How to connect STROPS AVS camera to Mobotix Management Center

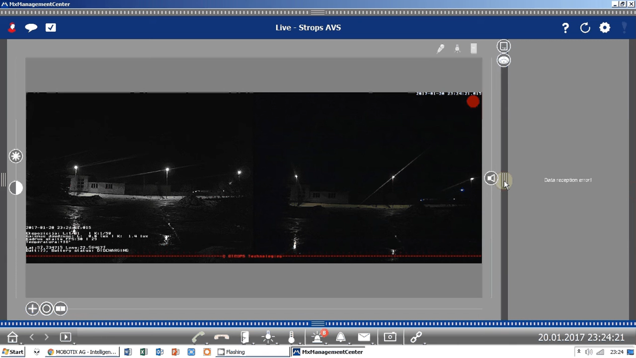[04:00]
You have to configurate. My camera is configured as a 24-7 recording. Which means I don't have this histogram. But when you have cameras installed and configured for with activity sensor or video motion. You can get histogram to see on the date. Like small bars. When there has been an action. Okay. For me it doesn't work right now. Here you can switch.
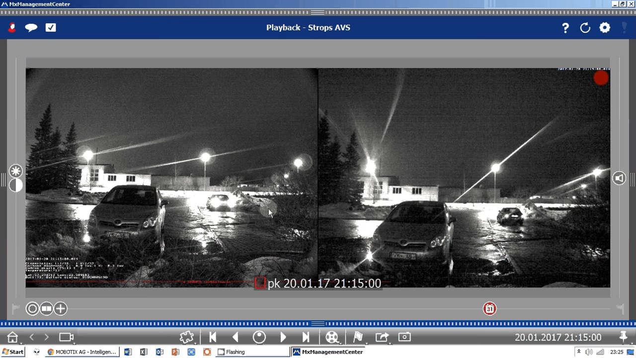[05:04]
And by sliding this and release this you can switch between times.